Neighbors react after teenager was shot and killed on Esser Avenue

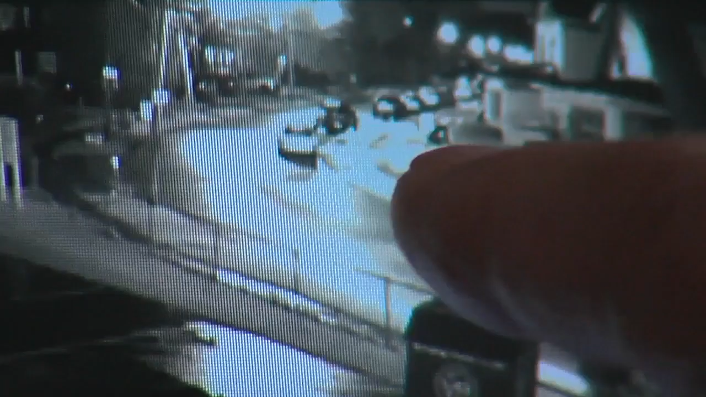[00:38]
He ran down Shattuck towards Ontario. He tells me police were at the church Tuesday morning looking at this video and interviewing neighbors.